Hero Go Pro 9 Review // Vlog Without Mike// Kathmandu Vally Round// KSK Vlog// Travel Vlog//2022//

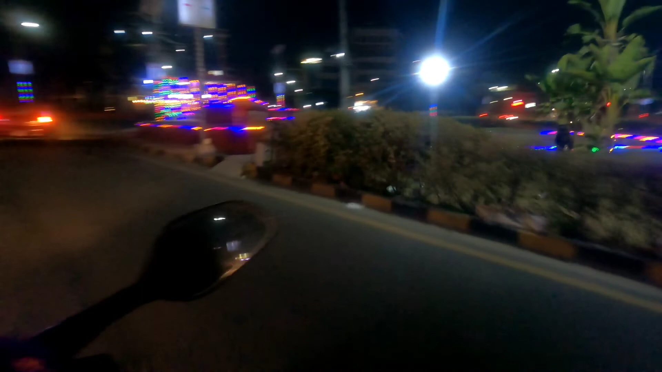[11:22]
यस्तो त हेर्नु पर्यो यो यहाँ झिलिमिली राम्रो देखिन्छ आनन्द आउँछ यहाँ आइसकेपछि सबै तिहार लागेको जस्तो हुन्छ क्या